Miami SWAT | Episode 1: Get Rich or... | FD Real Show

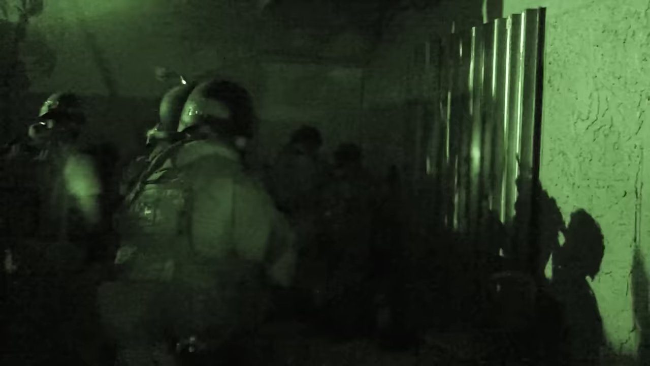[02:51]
We put this in the gap of the door, pry the door open. This is a 15-pound sledgehammer.
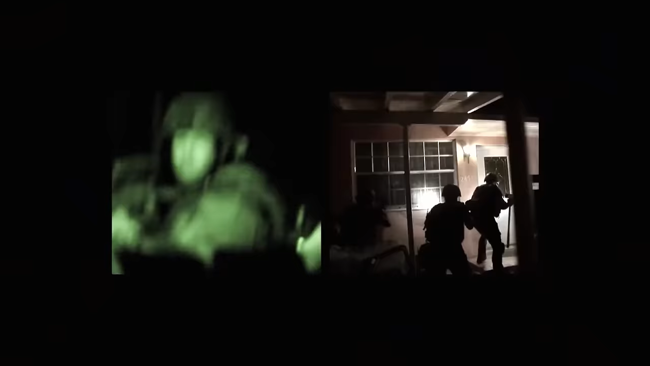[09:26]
Go, go, go, go, go! Police!
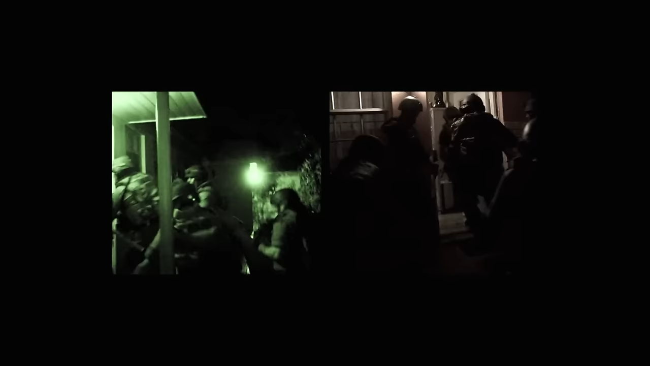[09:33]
Police! Police! Police!
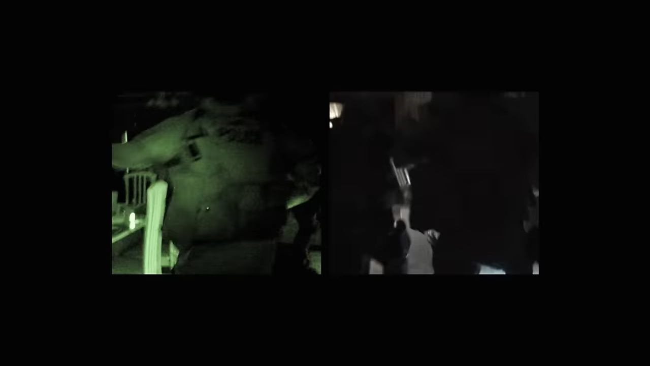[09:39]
Police! SRT systematically searches each room, looking for the gunmen,
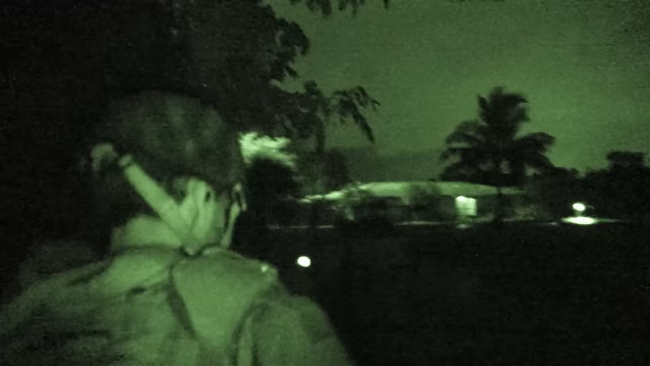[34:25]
But that's not going to be easy,
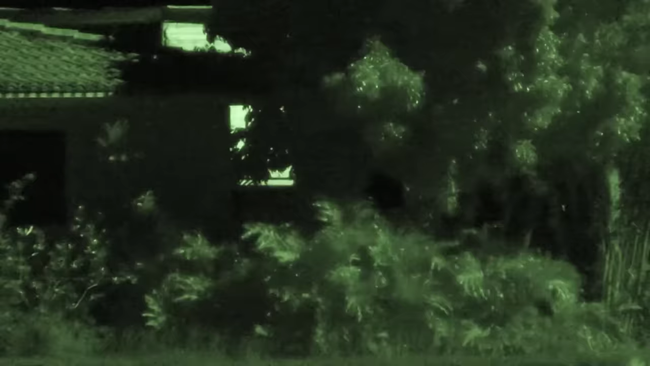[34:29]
as the gunman's property is situated in vast areas of open land.
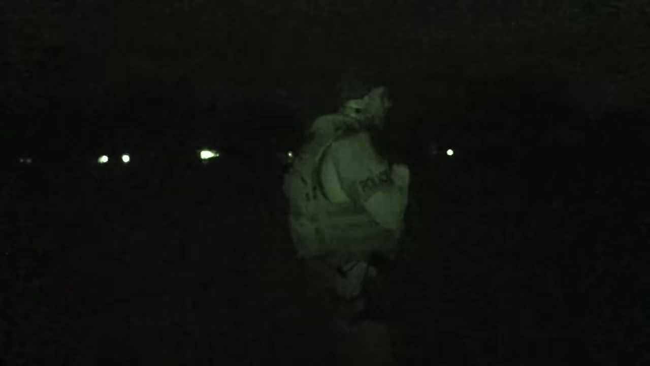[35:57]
After an hour, the perimeter around the property has been secured.
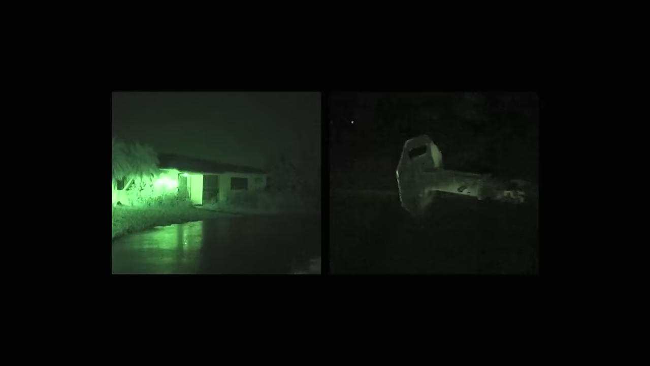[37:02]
They use the Bearcat to punch open the front door with a battering ram so that the team can see inside.
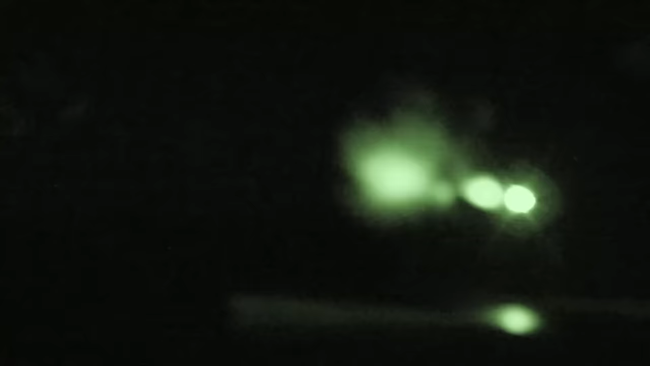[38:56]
So the team have fired chemical agents inside to force him out into the open.
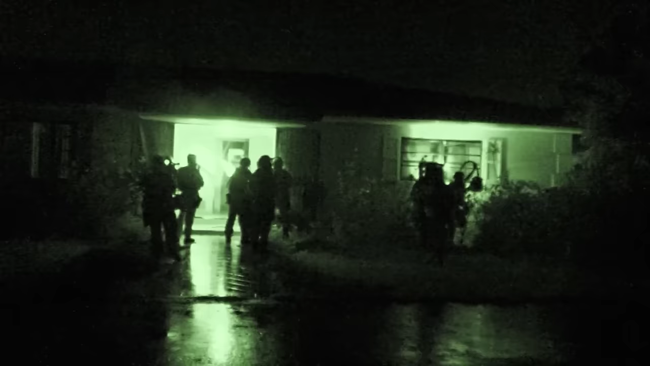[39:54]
Since SRT arrived 4 hours ago, there's been no movement inside the house.
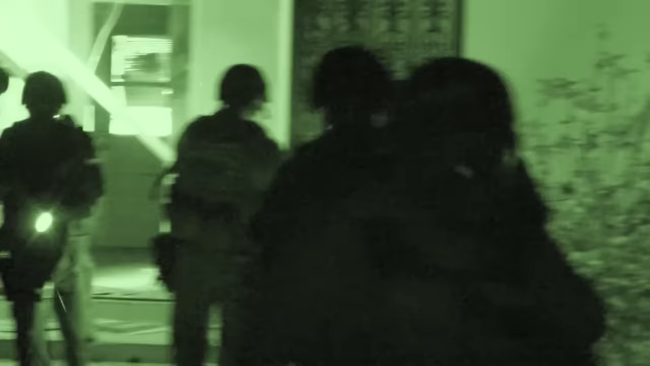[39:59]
Manny then decides it's time to storm the gunman's home and find him. Now listen, the barricaded subject search, all right? There is no hurry. I don't want two or three separate teams searching three or four different locations in case we get into a shooting, all right?
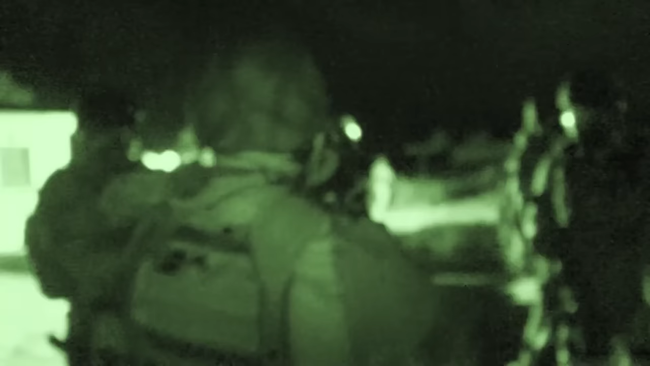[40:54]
Long into the night, the search continues around the outhouses and surrounding area.
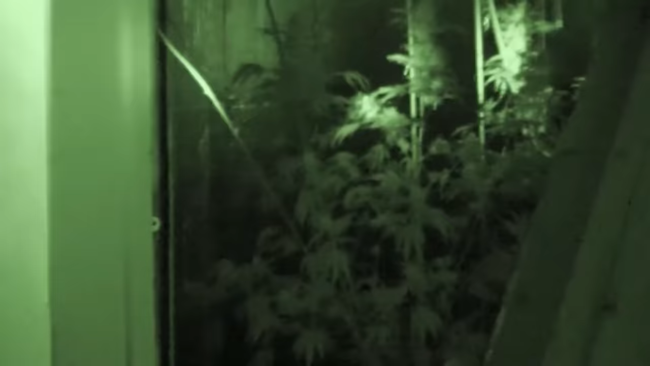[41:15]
A clandestine grow room full of marijuana.